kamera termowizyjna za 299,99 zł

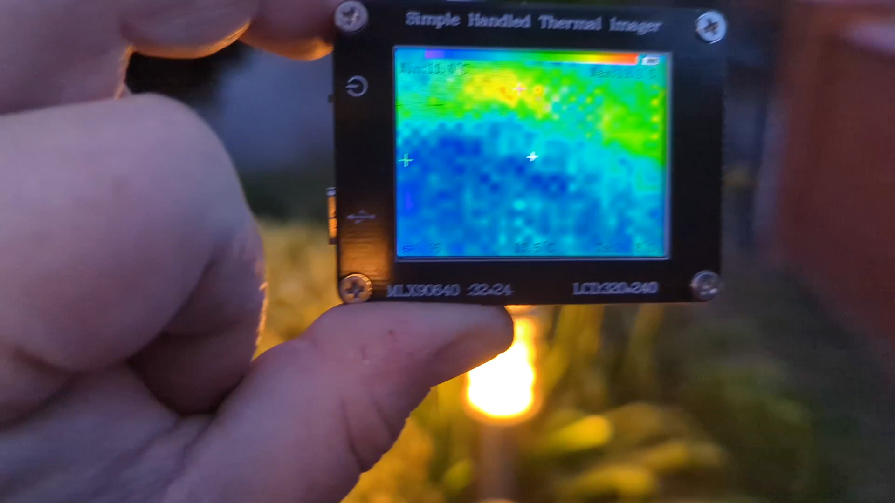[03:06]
Za 300 zł z przesyłką.
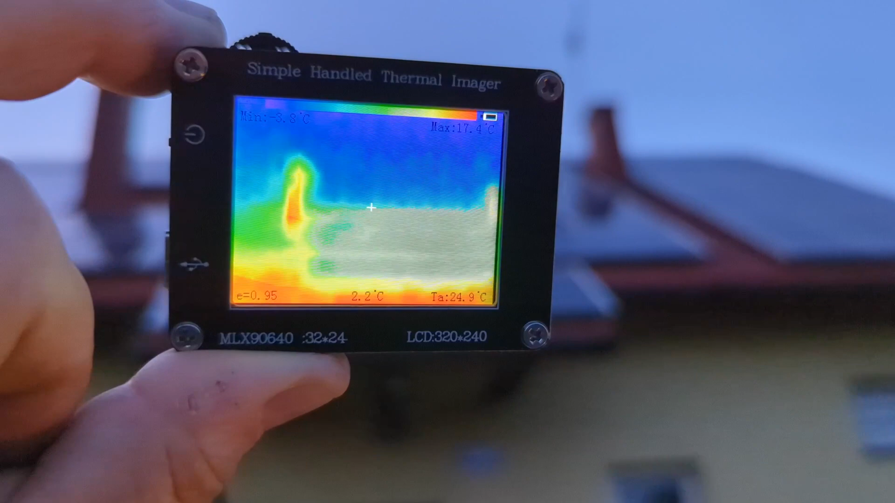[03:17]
Oczywiście, jeszcze raz powtarzam, prosta, prymitywna termowizja,
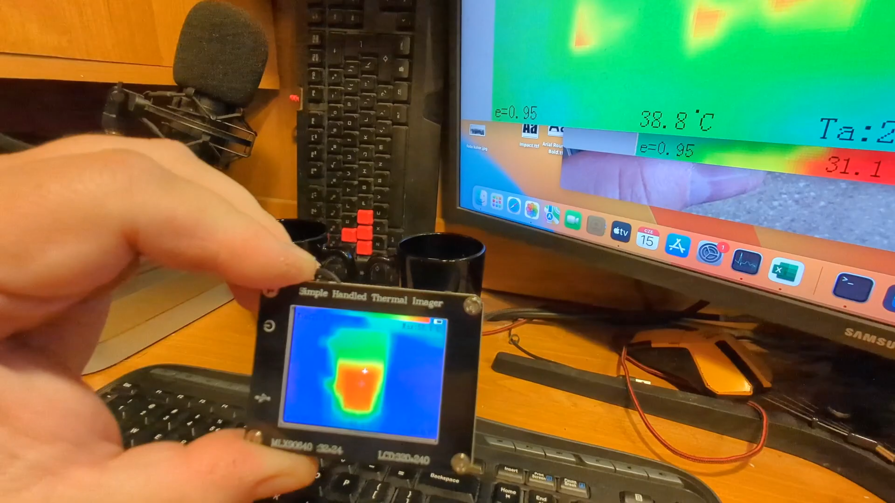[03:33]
ale myślę, że w tym momencie jest to zauważalne.
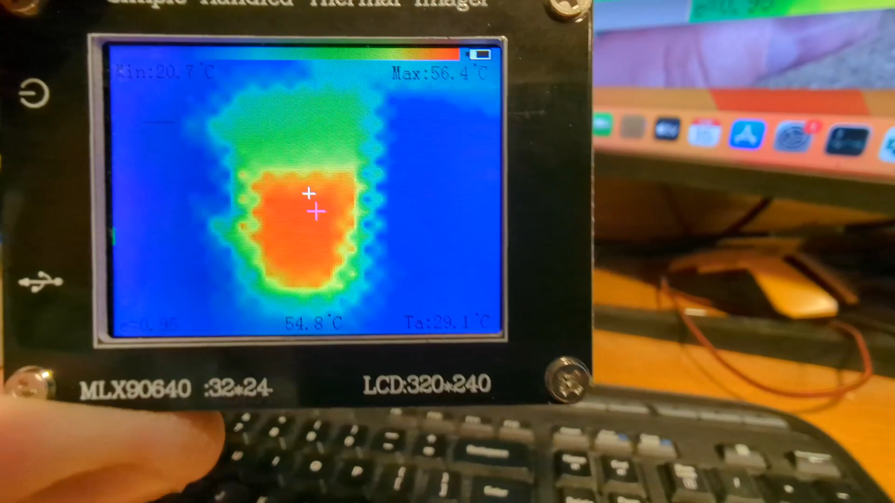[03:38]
On screen: spot 54.8°C, max 56.4°C, min 20.7°C
A obok znajduje się kubek zimny.